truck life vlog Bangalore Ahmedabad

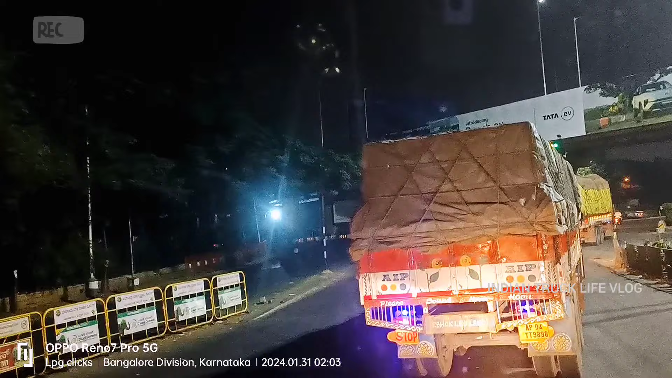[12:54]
ഹൈദരാബാദ് തോർ റോഡ് തിരിയുന്നതിൻ്റെ താഴെ എത്തി കേട്ടോ. ഇവിടുന്ന് ലെഫ്റ്റ് തിരിഞ്ഞാലാണ് നമ്മൾ ഹൈദരാബാദ് റോഡ് കയറുന്നത് കേട്ടോ.
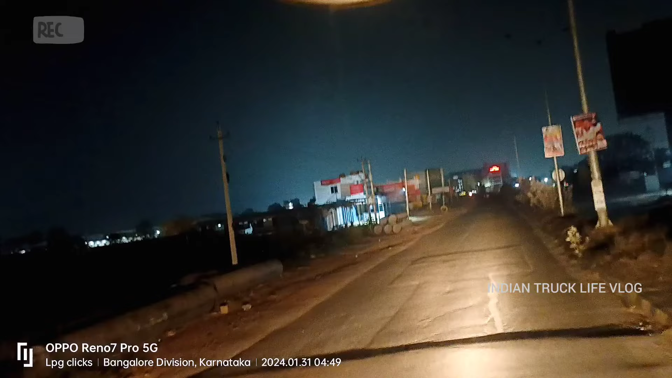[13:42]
നരസാപുര ഇൻഡസ്ട്രിയിലേക്ക് ഇപ്പം നമ്മൾ വന്ന് വന്ന് സ്കാനിയ കമ്പനിയുടെ അടുത്ത് വരെത്തി കേട്ടോ.